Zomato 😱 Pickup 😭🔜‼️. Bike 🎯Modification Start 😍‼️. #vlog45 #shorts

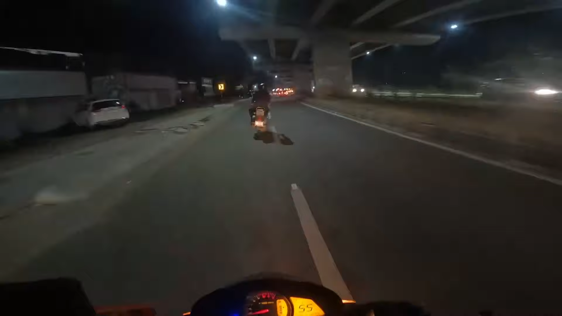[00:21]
चेक करो स्कूटर वाले अंकल कट मार रहे हैं भाई, चेक करो।
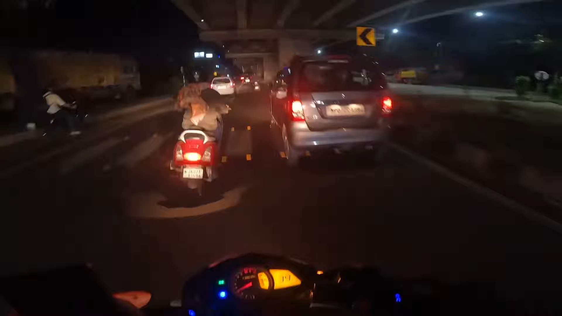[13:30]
देख सकते हो सरदार जी किस तरह चल रहे कट मार रहे हैं, किया तूने क्या किया, तू आ गया आ रही है बार बार,
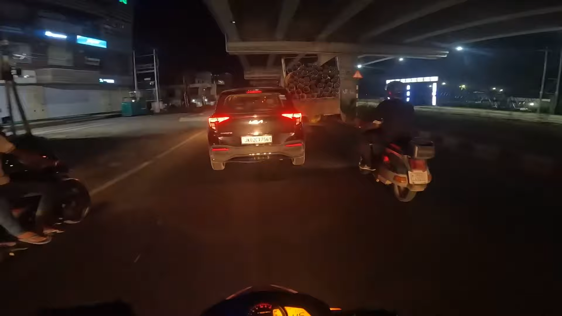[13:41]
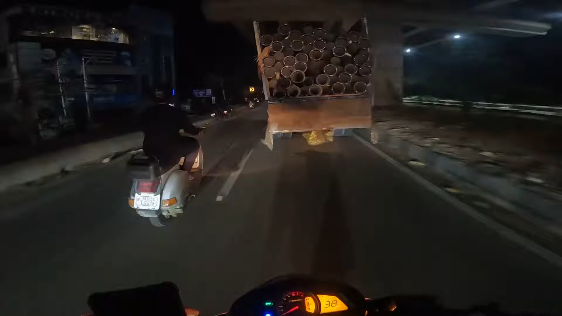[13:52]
स्कूटर वाला ही बंदा चंगा मशरा हुआ, देख सकते हो शाम को फिकर फैंटो फैंट चल रहा स्कूटर वाला भैया, चेक करो स्कूटर वाले अंकल कट मार रहे हैं, चेक करो
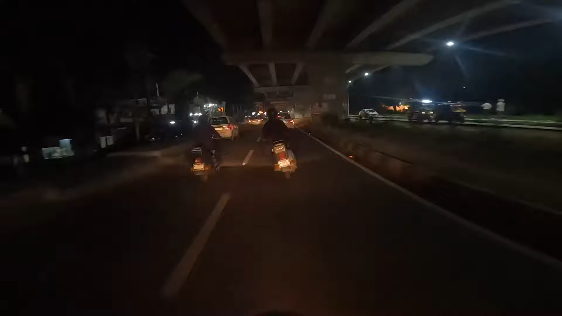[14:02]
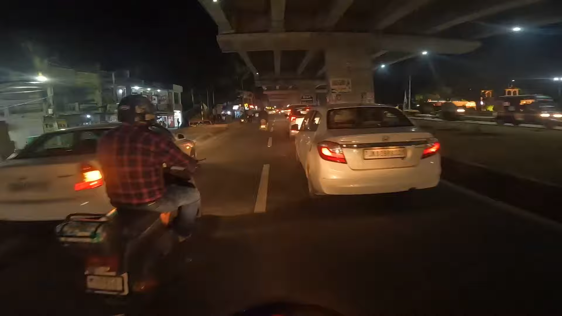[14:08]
भाई, स्कूटर वाला अंकल ही मारता है, अंकल ने पैग लगा लिया